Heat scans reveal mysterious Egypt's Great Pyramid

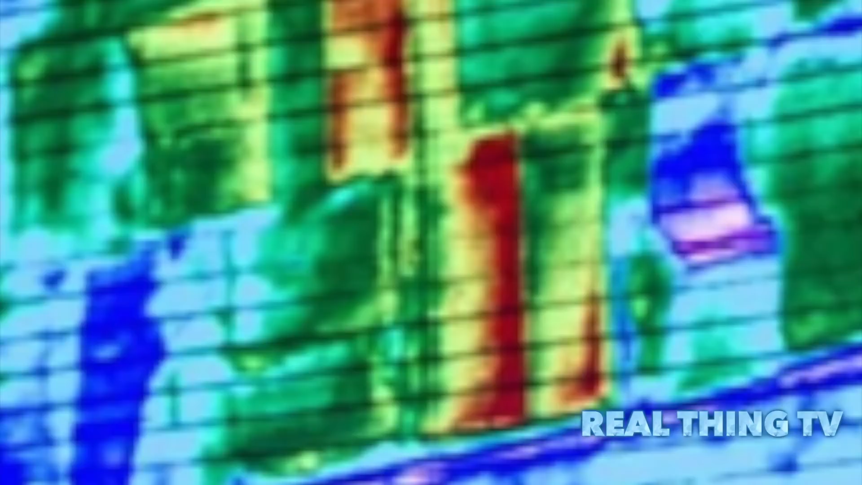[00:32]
They used thermal cameras to reveal higher temperatures in three stones.